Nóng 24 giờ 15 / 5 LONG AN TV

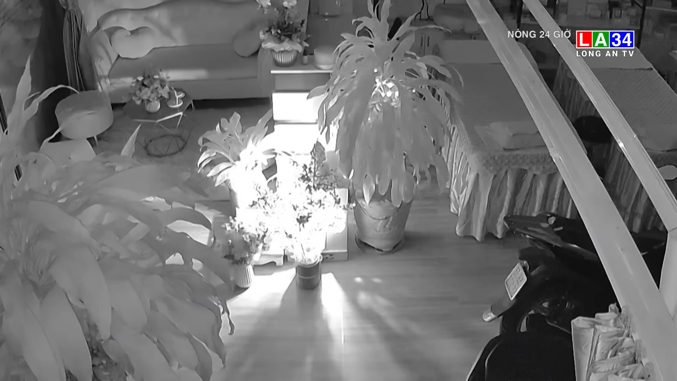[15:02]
Tên này đi khắp nơi lụt loại tài sản Trong lúc chủ nhà đang ngủ trên lầu Theo thông tin chủ nhà cho biết Đối tượng đã trộm 20 triệu đồng Điện thoại và lấy dây chuyền rồi tổ thoát